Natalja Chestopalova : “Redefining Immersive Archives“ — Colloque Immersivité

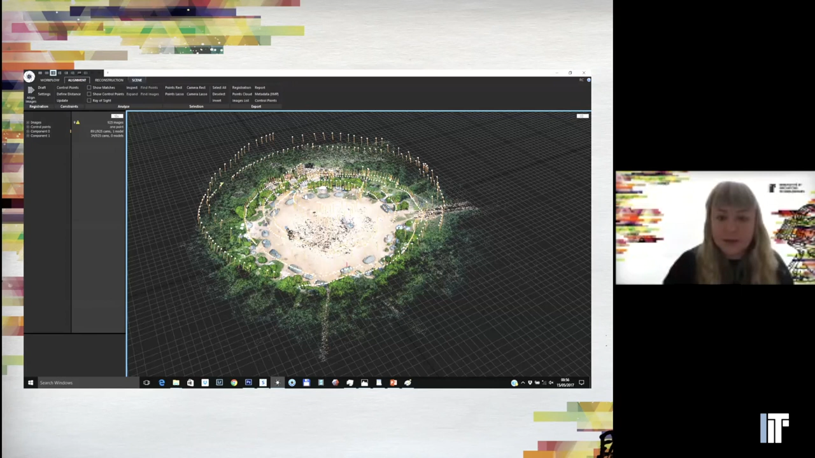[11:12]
here's kind of an in progress shot and and there's some interesting things happening with the outside inside boundaries um the creation of the 3d maps that